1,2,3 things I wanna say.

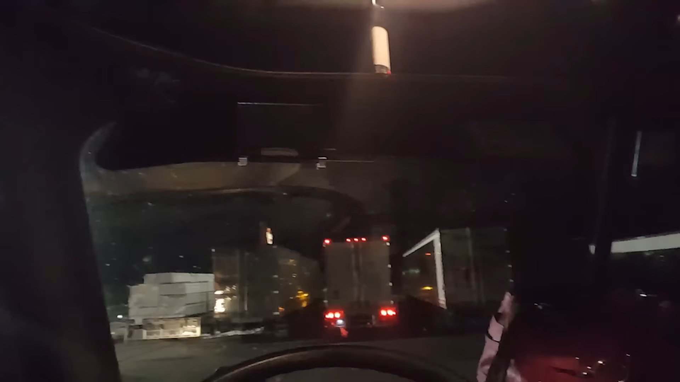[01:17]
You might see a car drive by. Hold it down. So, that's the highway. He went back down. He come back through all that end down there. And then he went back down there on the other end. And then he made a use.